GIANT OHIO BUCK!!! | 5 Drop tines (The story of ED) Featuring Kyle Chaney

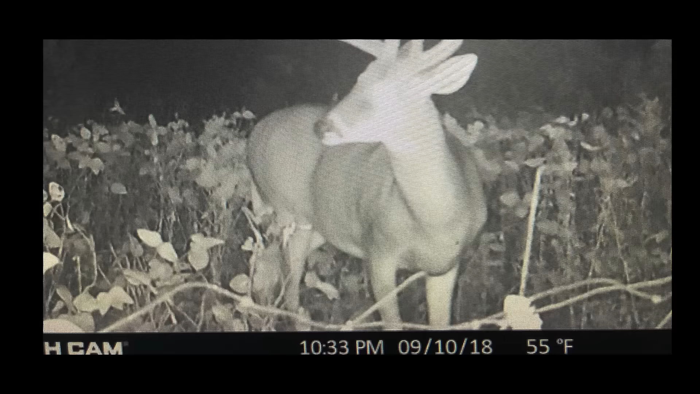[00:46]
I had a couple trail camera pictures of him in velvet and he was just a regular 8 point,
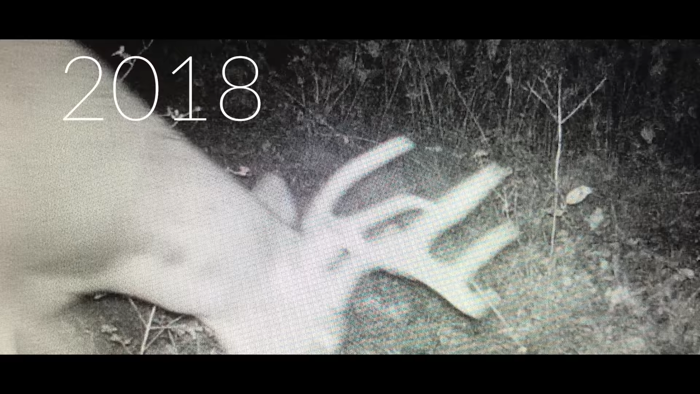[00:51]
you know, nothing that sparked any interest.
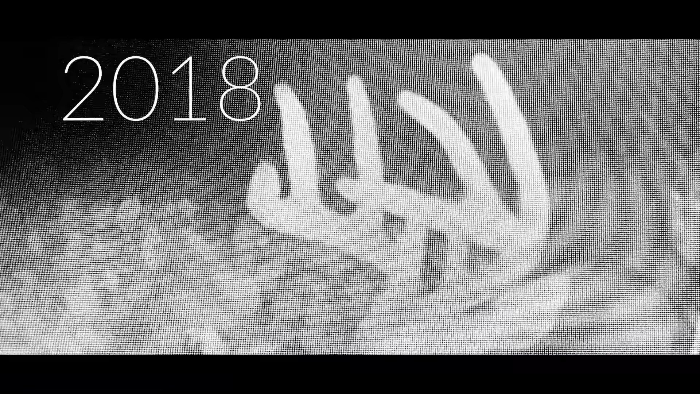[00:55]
So I kind of forgot about him that year. The next year came, no pictures of him, but like I said, I kind of forgot about the deer and that was 2019.